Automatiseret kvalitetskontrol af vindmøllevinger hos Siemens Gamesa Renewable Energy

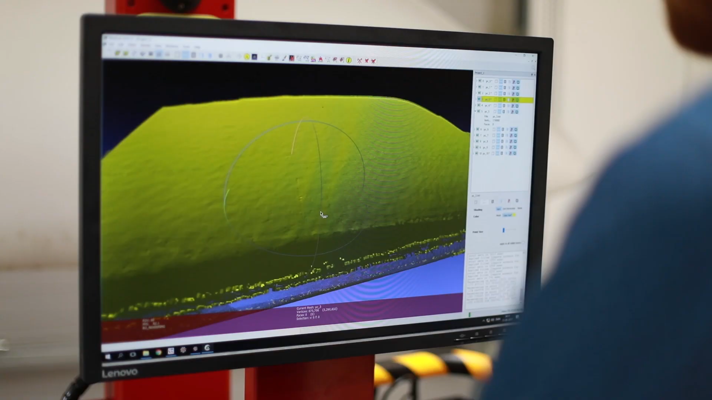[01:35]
Den anden ting er, at vi samler os data sammen.
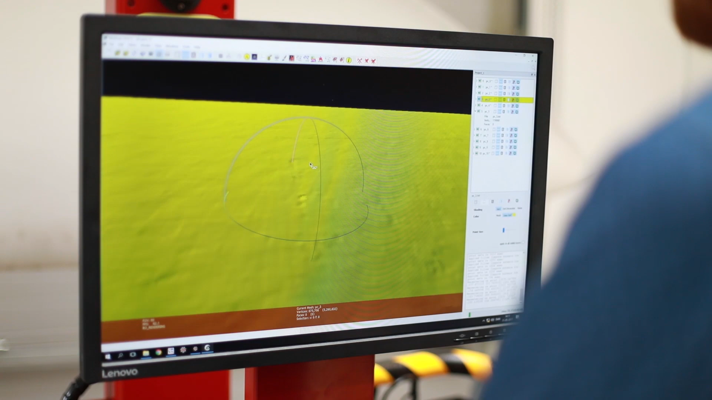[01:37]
Vi har billeder af vingen af leading edge, det er forkanten af vingen.